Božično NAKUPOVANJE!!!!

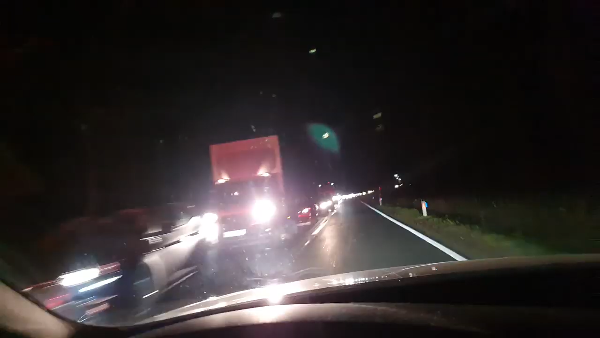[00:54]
ne vemo kam je, kak je kolone, tisoč lučk na cesti, literally tisoč lučk, evo, tisoč petsto lučk na cesti, tako sem če rekla.